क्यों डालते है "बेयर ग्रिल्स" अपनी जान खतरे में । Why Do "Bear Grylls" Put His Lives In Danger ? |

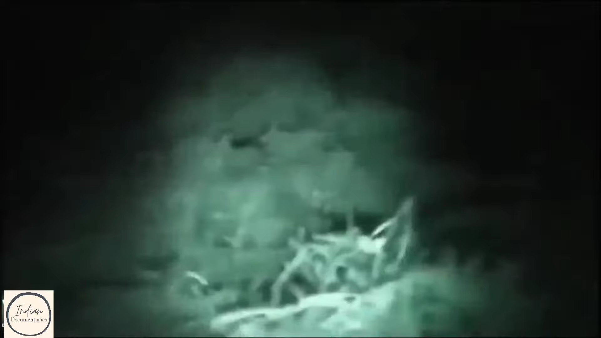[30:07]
यहाँ इतनी जगह तो है कि उनींदा बेर सो सके।
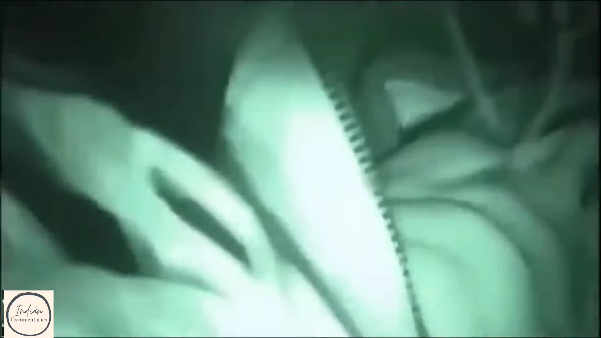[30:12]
बस यही दुआ है कि बारिश ना हो, मुझे थोड़ा आराम चाहिए भाई।